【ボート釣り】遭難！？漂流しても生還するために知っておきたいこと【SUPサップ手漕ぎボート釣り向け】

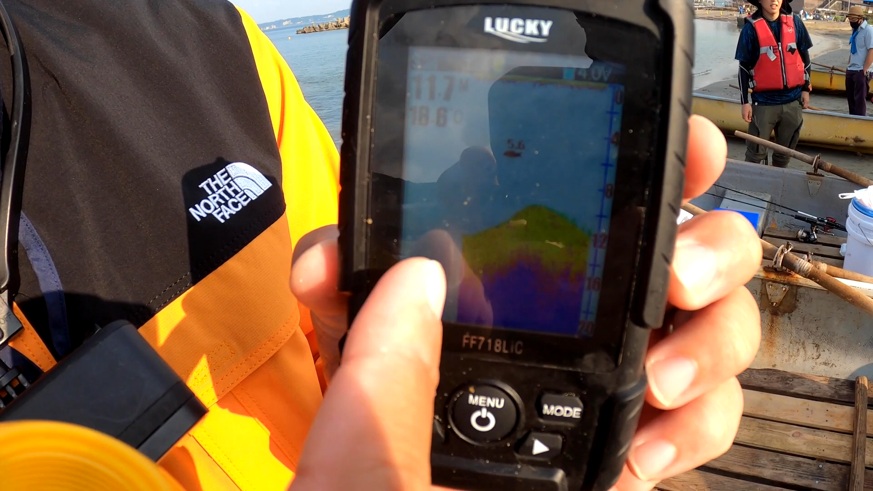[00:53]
6メートルに魚3.2メートルに魚13メートルに魚サイズも分かるような形になっていますのでこれを使って